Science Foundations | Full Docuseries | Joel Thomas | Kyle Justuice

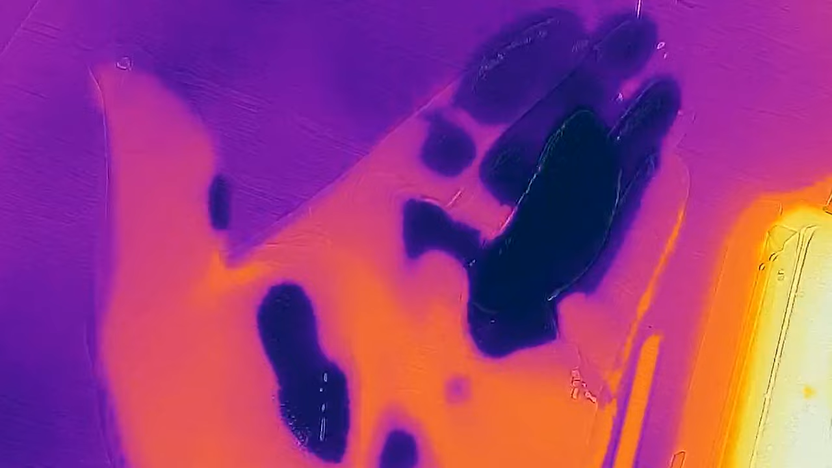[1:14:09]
or where the hot water is over here in this beaker.
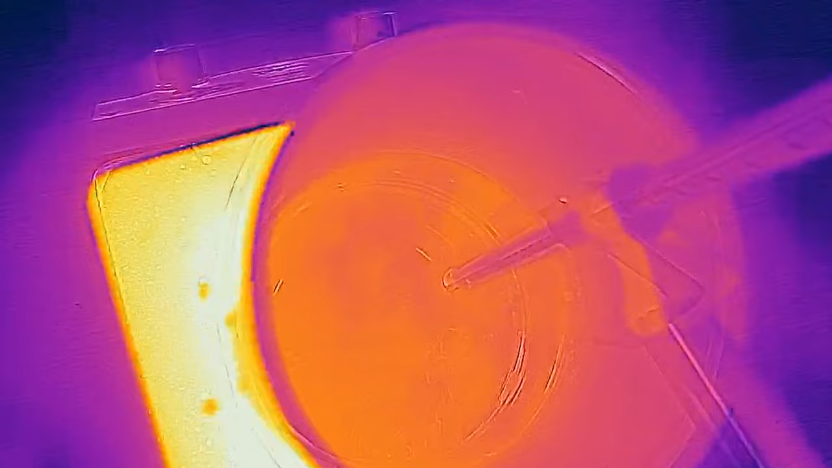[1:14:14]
So I'm going to drop this into the beaker, but first let's check the temperature one more time. Currently the temperature is at 165 degrees Fahrenheit.
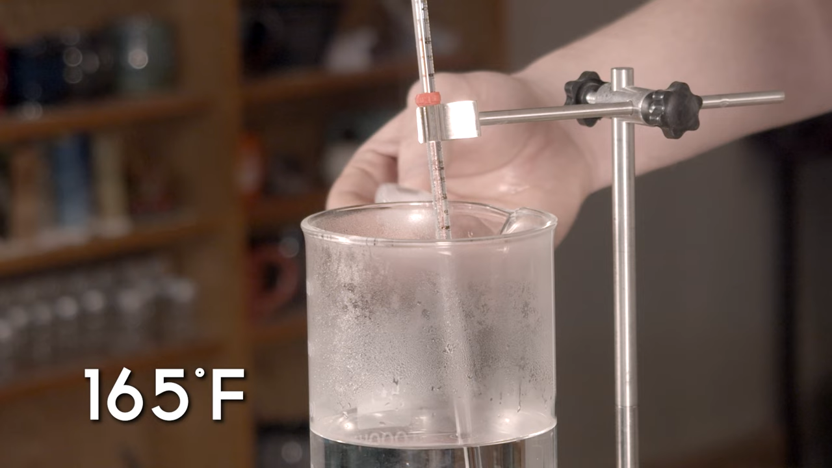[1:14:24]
Here goes the ice cube.
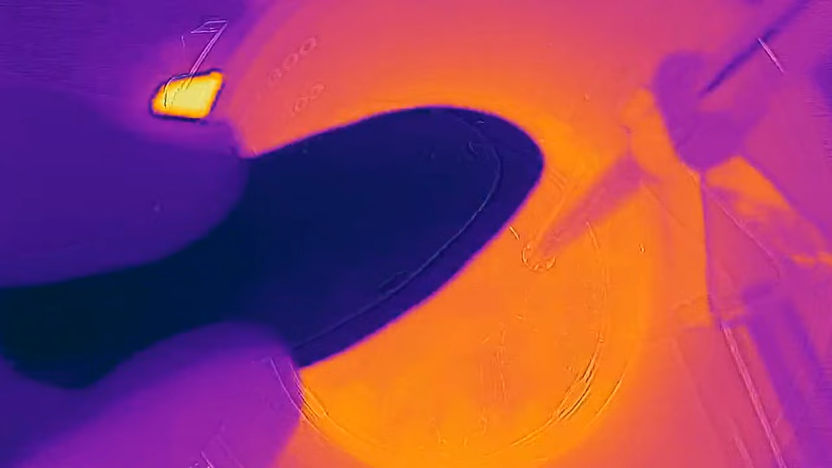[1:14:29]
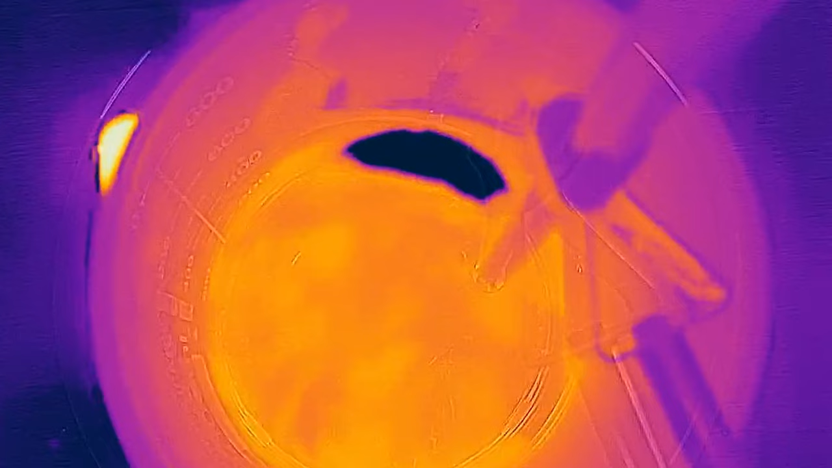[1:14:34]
Right now the ice cube is melting away because the heat, the energy in the water is transferring or flowing into that ice cube.
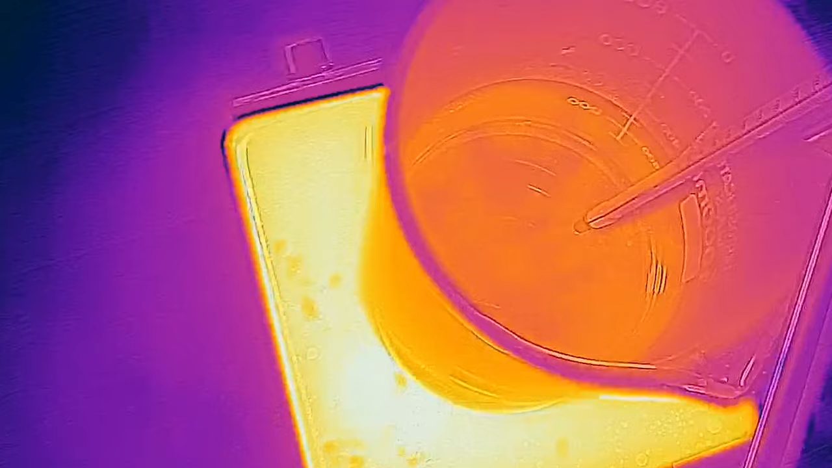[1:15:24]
You can see it in the bag, all that deep, dark, black, purple.
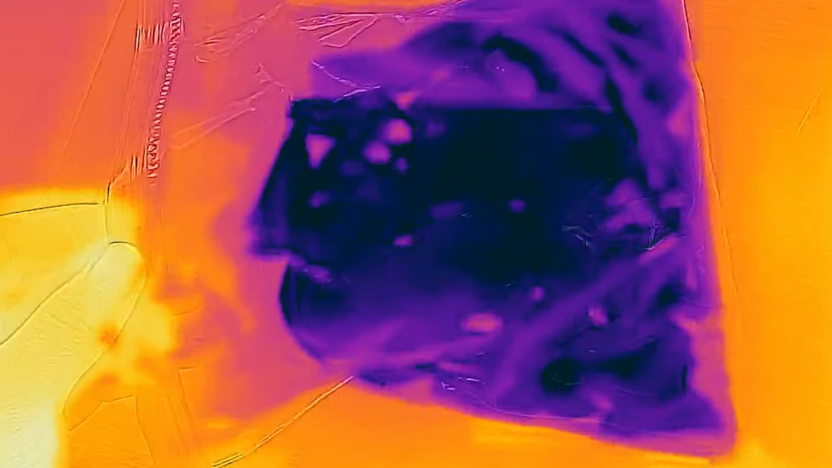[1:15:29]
And right over here with the hot water, oh, the hand looks cool on that, doesn't it?
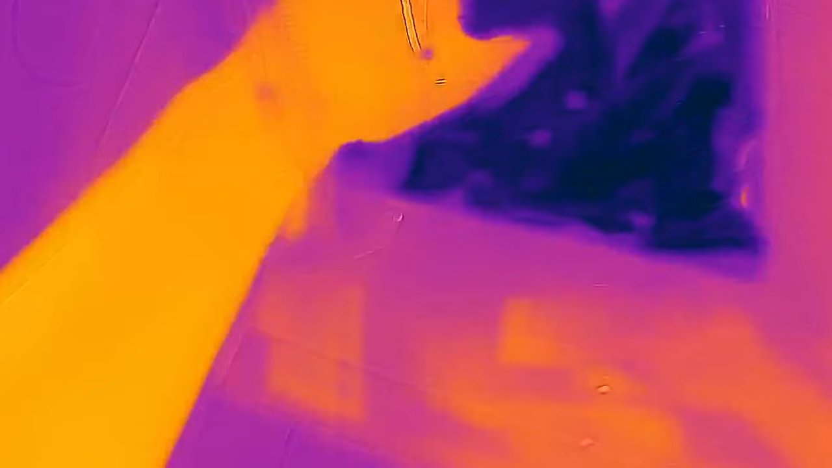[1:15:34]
Over here in the hot water, I'm gonna take a handful of ice cubes and I'm gonna drop them in.
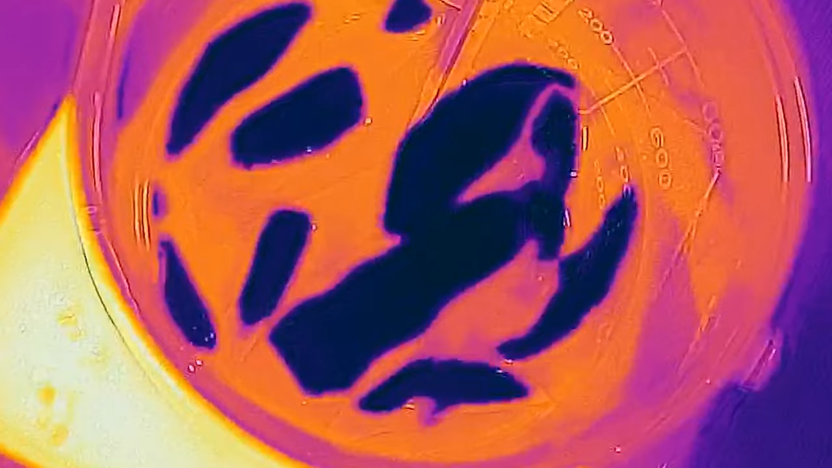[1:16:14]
Temperature's continuing to drop. We'll put a few more.
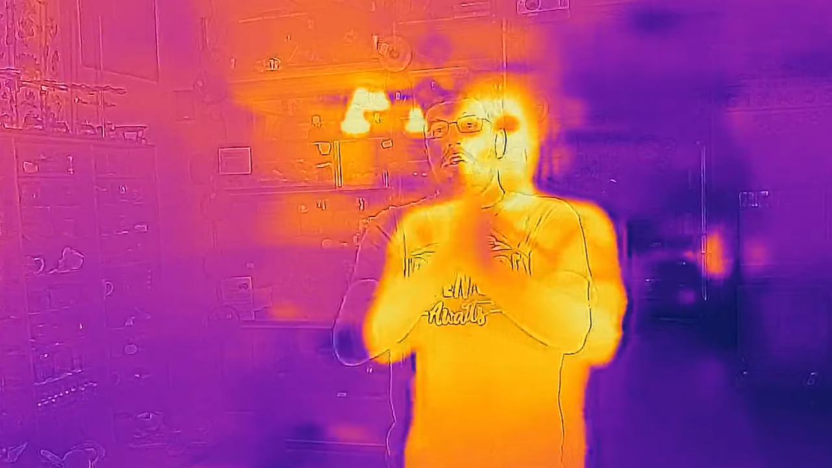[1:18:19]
If I rub them together for a good while, my cold hands might just warm up from friction from all this movement,
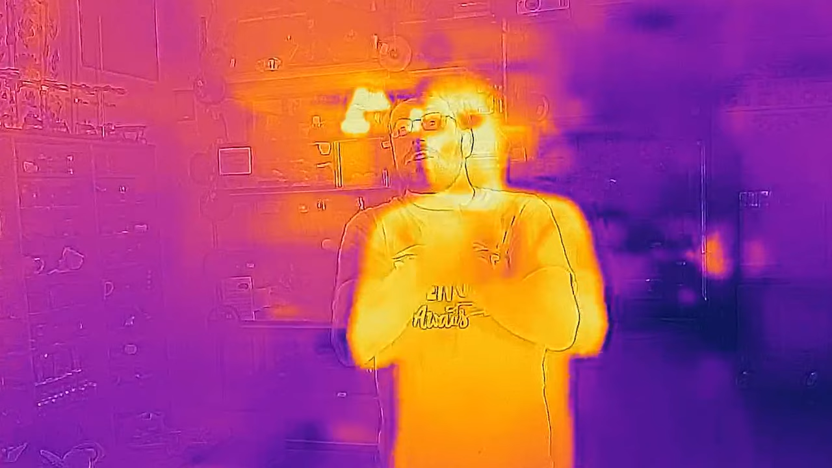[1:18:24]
at least the rest of my body should,
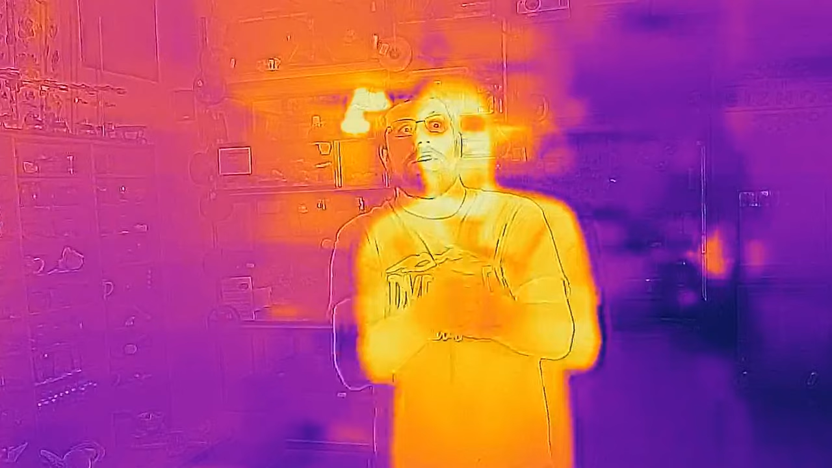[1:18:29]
to be fairly white at the palms.
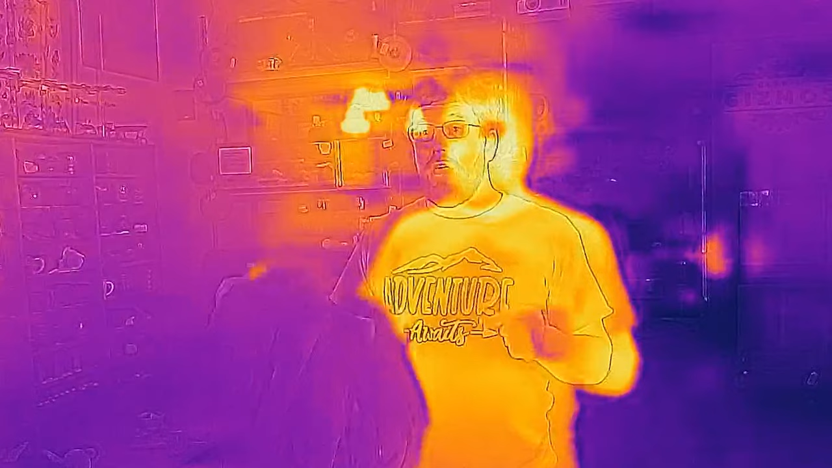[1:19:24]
Right now, you can see me on the thermal camera and the different warmer parts of my body, right? A lot of our heat gets lost through our head and our armpits.
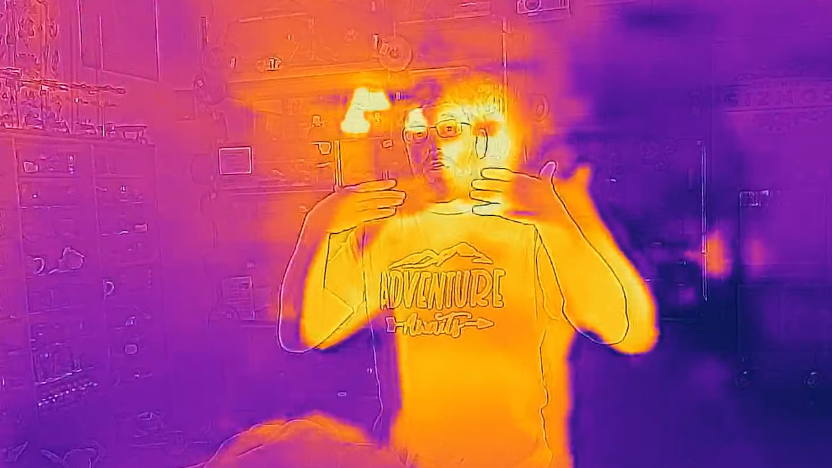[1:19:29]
And so you could definitely see that on the thermal image.
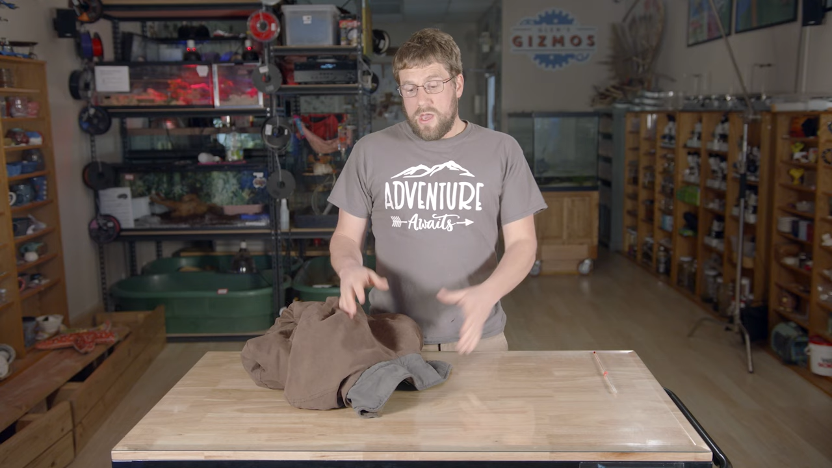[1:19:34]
We're gonna take and put on a few different things like this coat to try to keep me warm.
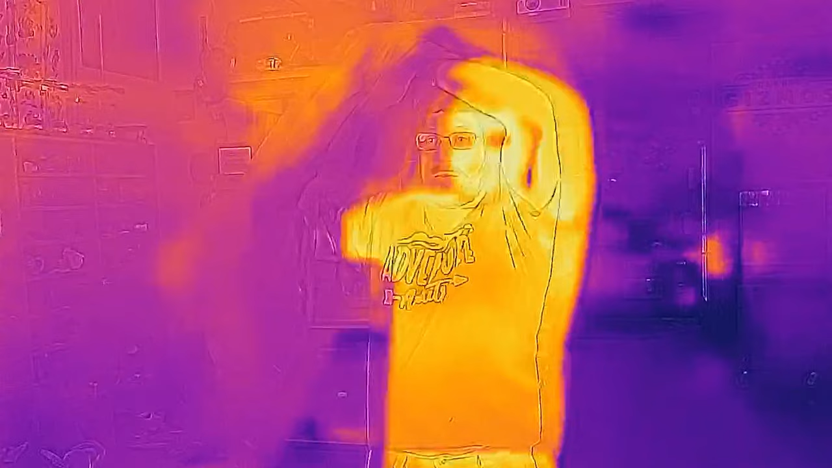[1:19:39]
You can already see where this coat has gone.
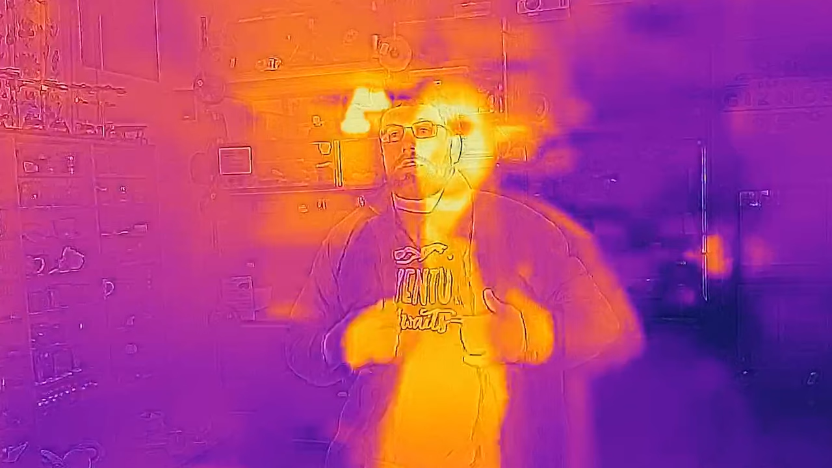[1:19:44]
There is less heat being lost. I'll zip it up the middle.
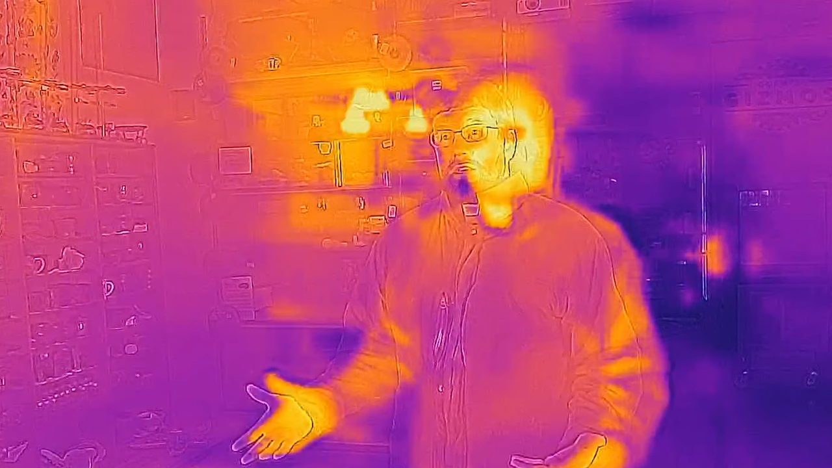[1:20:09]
It's just going out into the air and the surrounding environment around me. So let's try this. Here's another blanket.
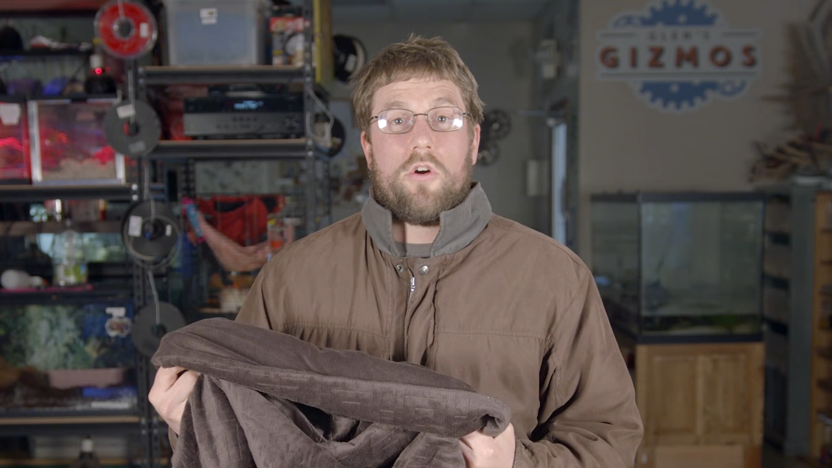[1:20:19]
We're gonna put this one over my head to see if we can hold in the heat.
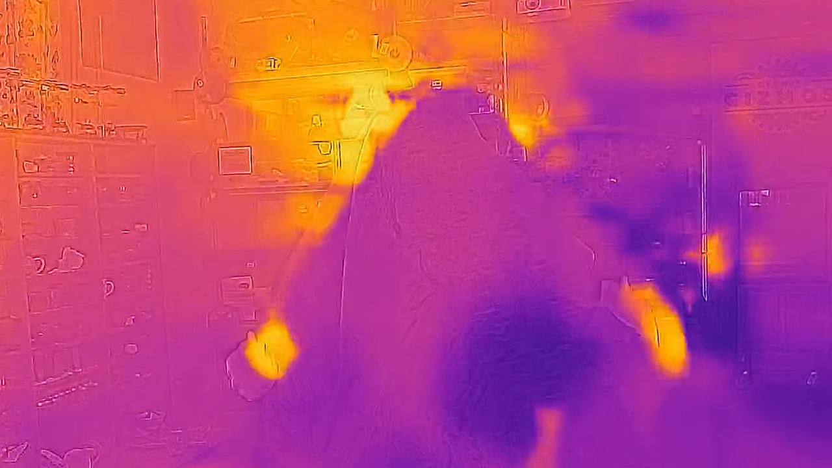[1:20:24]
Can you still see me? I can't see you anymore.